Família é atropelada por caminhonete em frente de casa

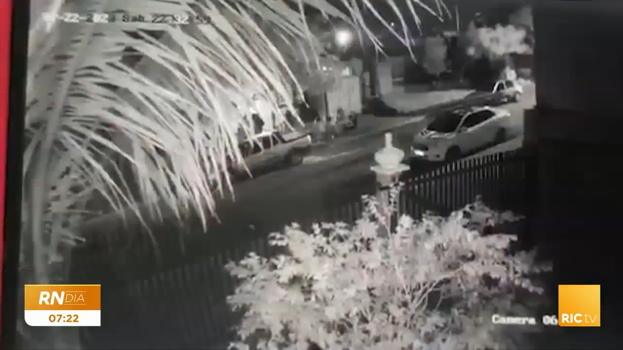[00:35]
A imagem da câmera de segurança mostra o momento que a caminhonete invade a calçada e atinge toda uma família ali. As pessoas estavam confraternizando, sentadas na calçada,